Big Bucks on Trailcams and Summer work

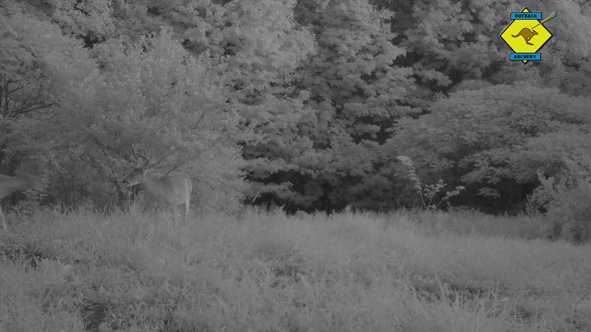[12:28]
I'd figure he's probably a 2.5-year-old. He's a younger buck. I don't know what he's going to look like in hard horns, but you know, it's something to see once season comes around.
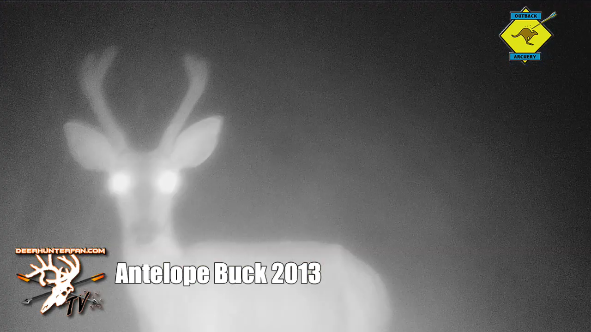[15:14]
And I'm thinking possibly it could be that buck, but like you said, it's a really unique buck, and it'd be cool to see him also.